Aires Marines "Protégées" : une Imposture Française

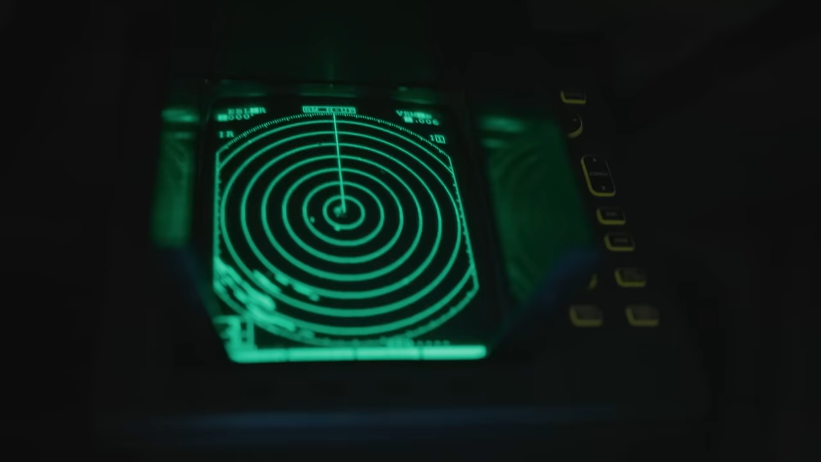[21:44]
En fait, ce qui se passe, c'est que nous, on est… Ici, c'est une ligne de casier.
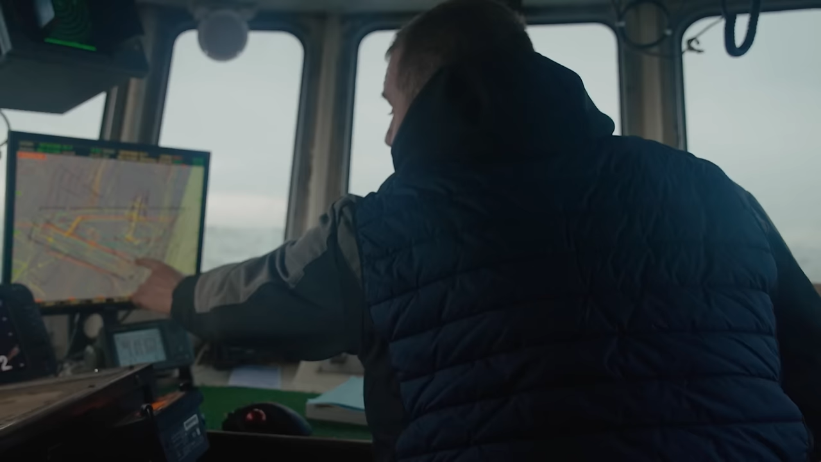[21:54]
Le chalutier passe par exemple dans le milieu et ramasse toute la filière. Ce sont des filières de 40 casiers, donc ils ramassent tout le milieu.
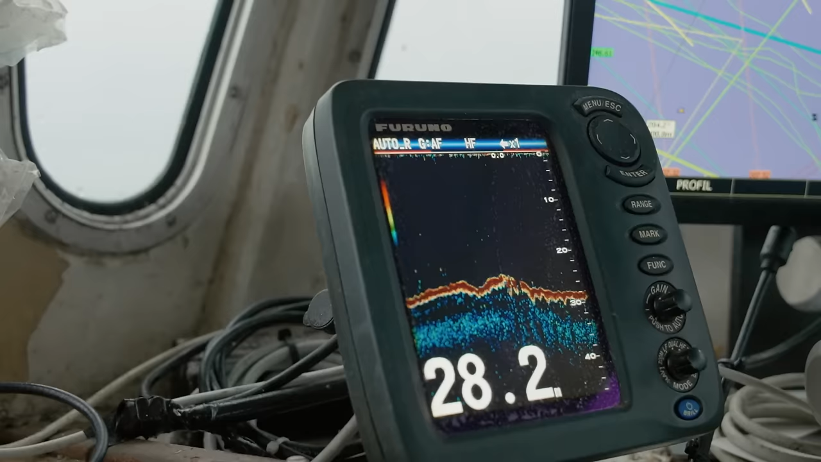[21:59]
Parce que là, on est dans un zone où il n'y a pas beaucoup de profondeur. C'est ça. C'est entre 25 et 30 mètres. C'est pas beaucoup quoi. Non, c'est pas beaucoup.